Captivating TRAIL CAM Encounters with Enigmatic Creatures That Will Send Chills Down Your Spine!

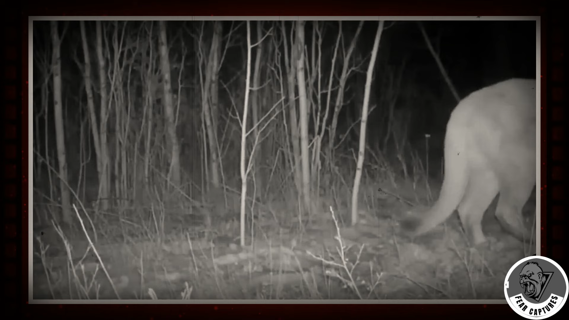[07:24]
Watch this intense battle unfold as a lone mountain lion faces off against a pack of coyotes over an elk carcass. The lion holds its ground, keeping a firm grip on the kill while the coyotes cautiously circle around.
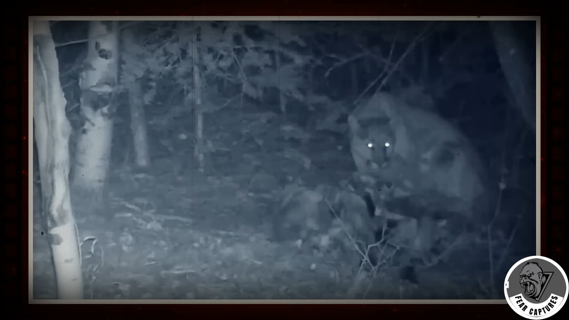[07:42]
With a fierce hiss, the lion warns the pack to back off. Surprisingly, both sides eventually retreat from the carcass, but the coyotes are quick to return and claim it as their own. However, the lion isn't ready to give up just yet. You'll see it drag the carcass back through the snowy terrain. After satisfying its hunger, the lion eventually leaves for good, leaving the remaining scraps for the coyotes. One of them lets out a triumphant howl to signal the lion's departure.
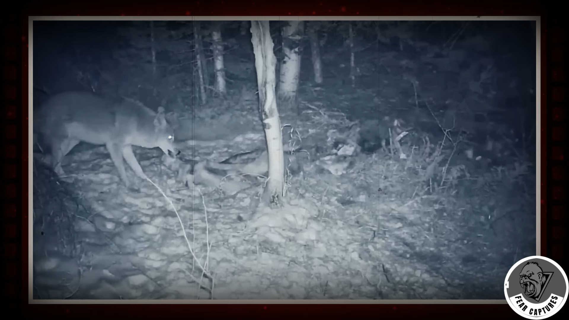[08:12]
According to the camera owner, the coyotes later drag the carcass to a nearby meadow, where it was discovered the next morning.
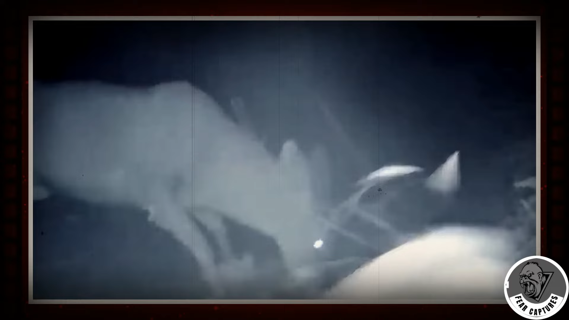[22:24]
Last but not least, we've got a night-time showdown between two bucks, likely in the heat of rutting season.